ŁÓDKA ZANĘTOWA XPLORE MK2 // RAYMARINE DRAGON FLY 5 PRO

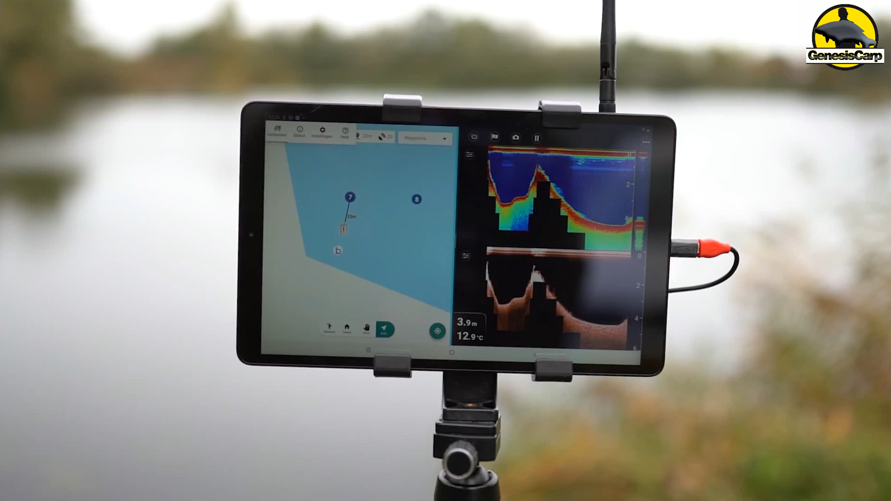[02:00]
On screen: depth 3.9 m, water 12.9°C
jaka w chwili obecnej jest dedykowana do łódek zdalnie sterowanych.
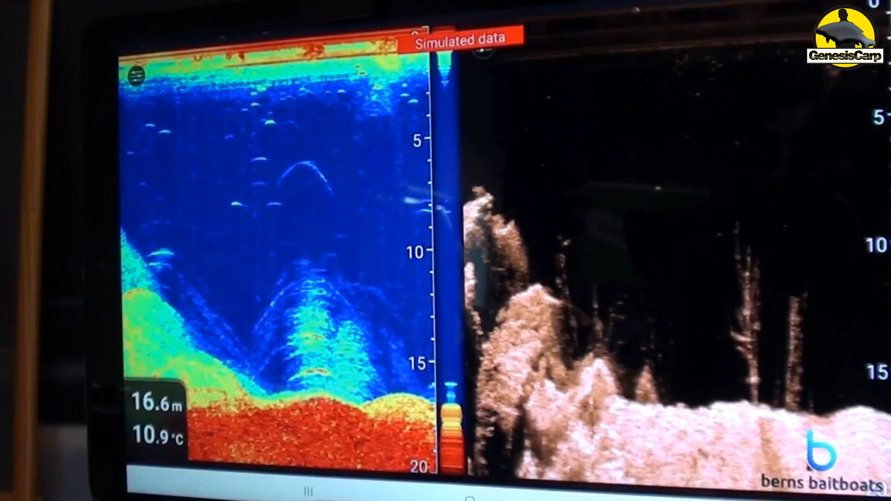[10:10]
On screen: depth 16.6 m, water 10.9°C
Na przykład roślinność, zwalone drzewa, zaczepy, również twardość dna.
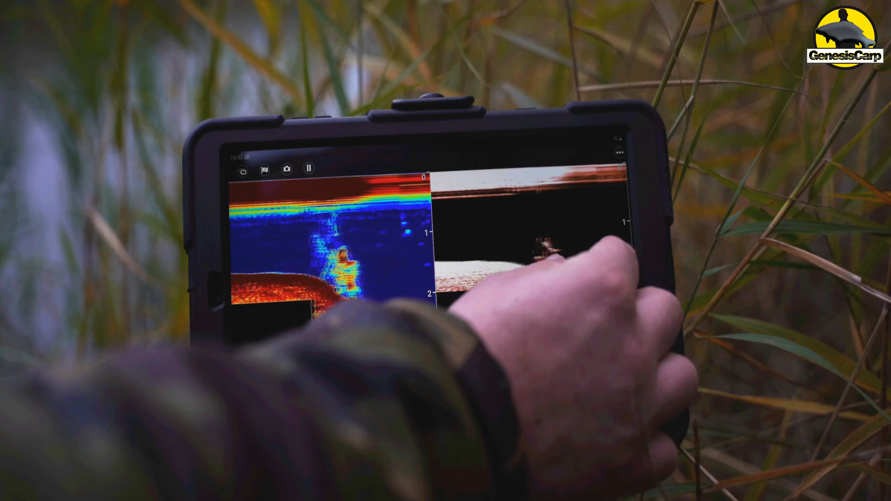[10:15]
Raymarine posiada dużo więcej możliwości. Posiadasz również w ofercie dodatkowe urządzenia do udek.
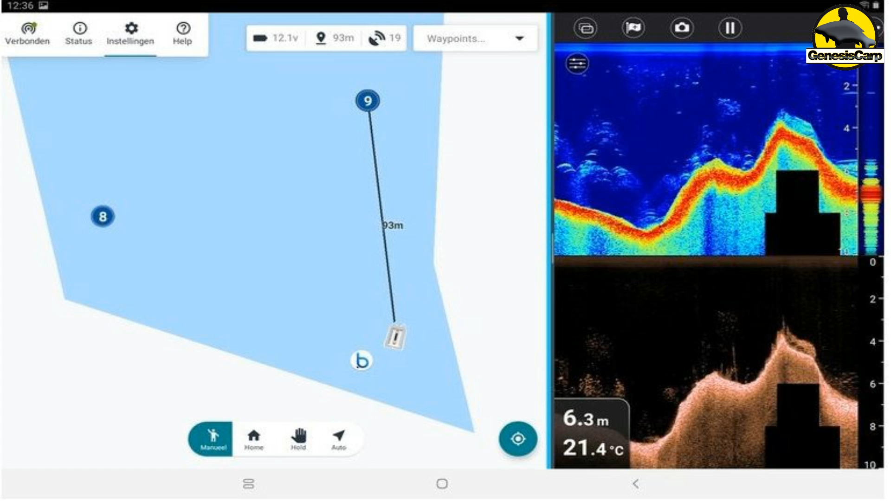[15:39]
On screen: depth 6.3 m, water 21.4°C
zarówno w trójwymiarze, jak i w 2D.
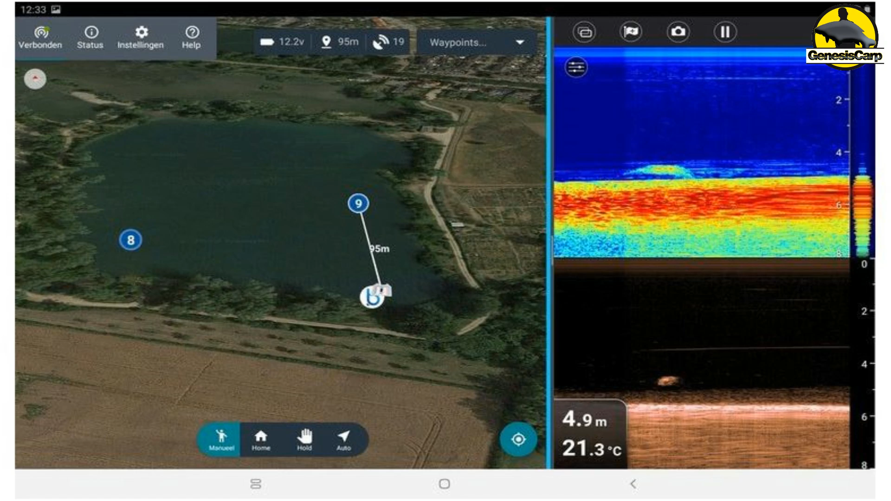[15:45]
On screen: depth 4.9 m, water 21.3°C
Widzimy dokładnie nasz zbiornik, wykorzystując mapy satelitarne, takie po prostu jak mamy w telefonie, czyli mapy Google po prostu.